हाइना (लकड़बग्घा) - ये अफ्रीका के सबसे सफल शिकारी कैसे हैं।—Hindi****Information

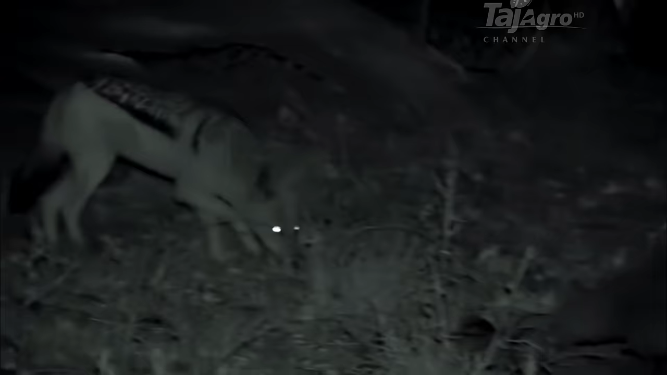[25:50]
भर पेट खा लेने के बाद ग्रुप बफलो के कार्कस को छोड़ के चला गया है,
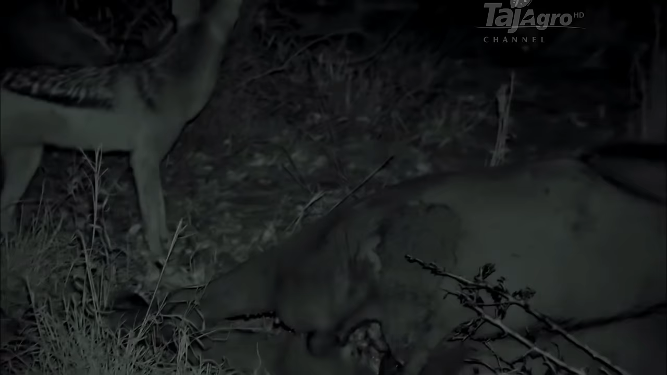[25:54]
और अब मेल जैकल इसकी दावत उड़ाएगा।
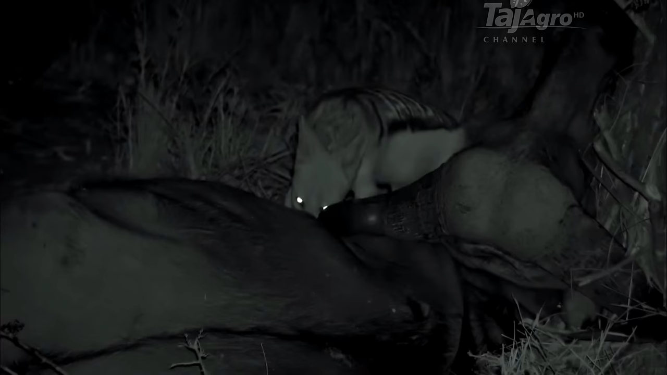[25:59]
और ये अकेला नहीं है। ये बाद में आने वाले को पहचानता नहीं है, ये तो एक पड़ोसी है।
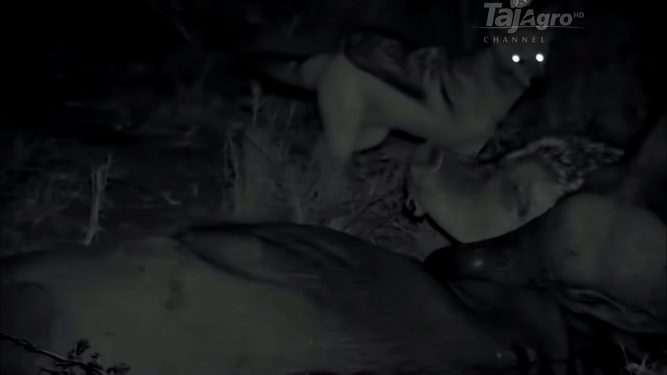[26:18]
उसने कम से कम 1 किलोमीटर दूर से कारकस को स्मेल कर लिया
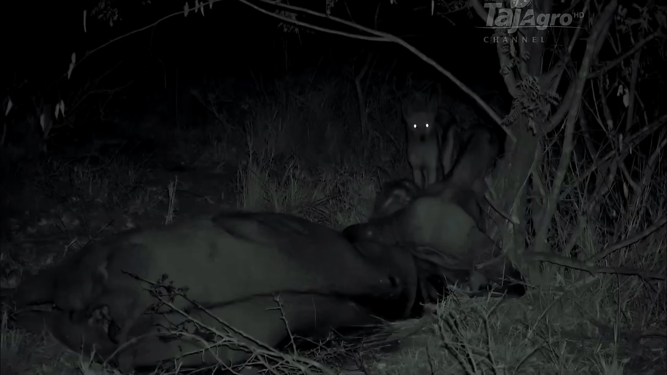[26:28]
और उसी को सूंघते सूंघते यहां तक आ गया। कारकस इतना बड़ा है, फिर भी पहले वाला मेल शेयर करने के मूड में नहीं है। एक जैकल जितना खाना खा सकता है, यहां उससे कहीं ज्यादा है। लेकिन अफ्रीकन सवाना में किसी चीज का कोई भरोसा नहीं, इसलिए इन्हें हर अपॉर्चुनिटी का फायदा उठाना है।
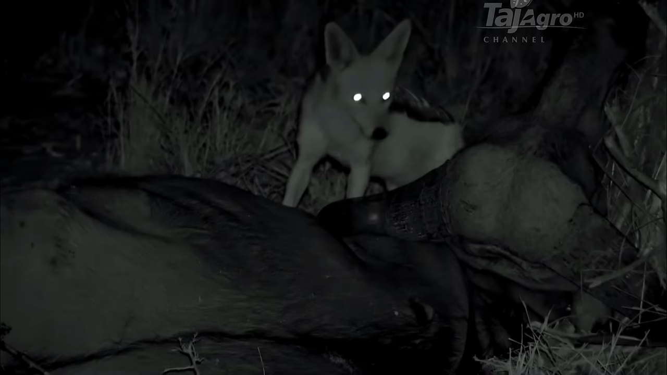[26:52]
पेट भर जाने के बाद ये मीट के पीसेस को अगली बार खाने के लिए छुपा देगा, लेकिन इसे फुर्ती दिखानी होगी।
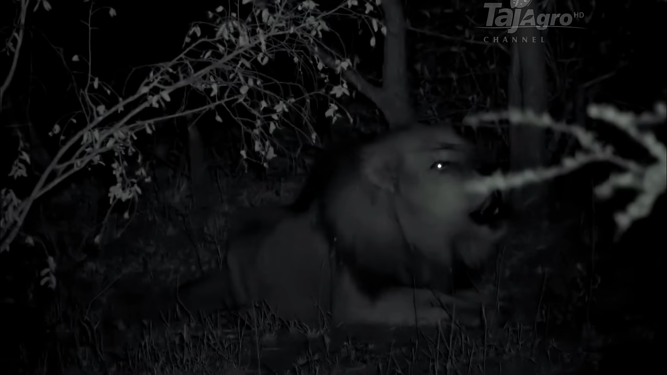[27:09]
कारकस पर जिसका हक है वो ग्रुप को आवाज देके बुला रहा है। ये बहादुरी दिखाने का वक्त नहीं है।
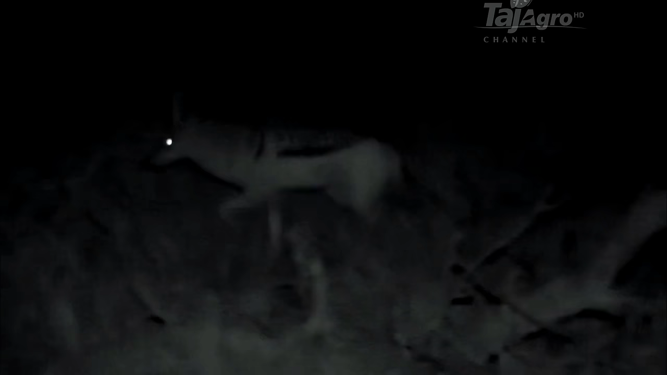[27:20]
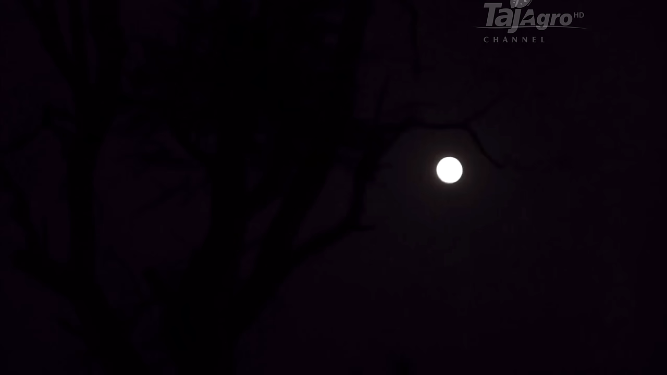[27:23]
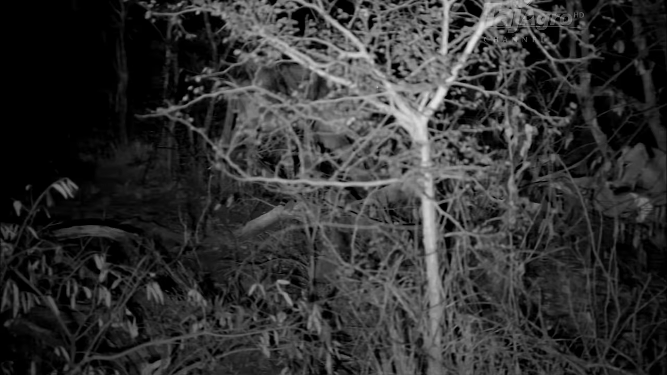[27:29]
लायंस ने फिर से कारकस पर कब्जा कर लिया है। हाइना से अलग लायंस के ग्रुप में खाने पर मैच्योर मेल्स का हक रहता है,
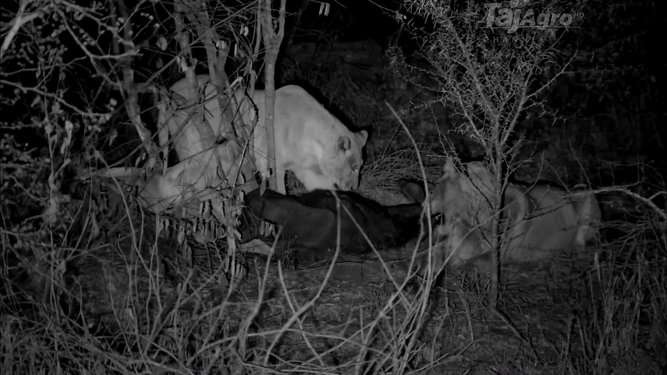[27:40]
लेकिन यहां ग्रुप के बड़े मेल का पेट अभी भी भरा हुआ है, जिससे फीमेल्स और बच्चों को आराम से खाना खाने का चांस मिल गया है।